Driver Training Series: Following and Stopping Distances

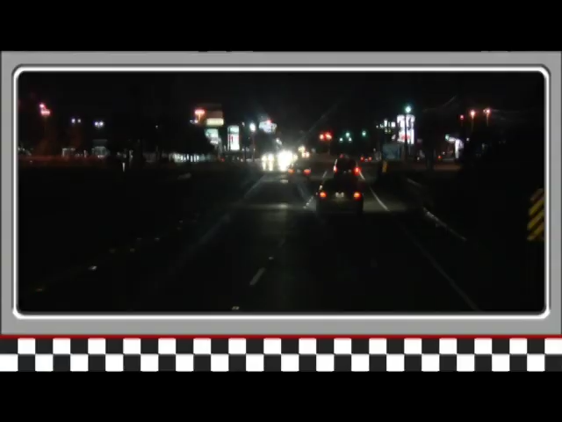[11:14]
What? Well, like this. When lights from other sources on the sides of the road, such as street lights, house lights, and businesses blend in with lights from oncoming traffic and traffic you're following.